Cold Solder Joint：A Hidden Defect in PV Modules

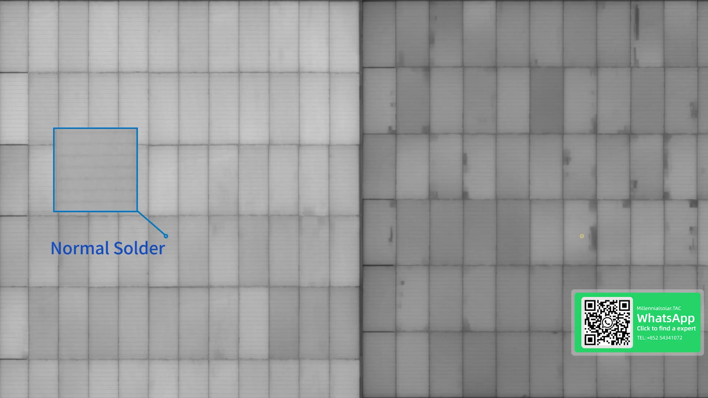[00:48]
while defects like cold solder joints show clear, dark shadows.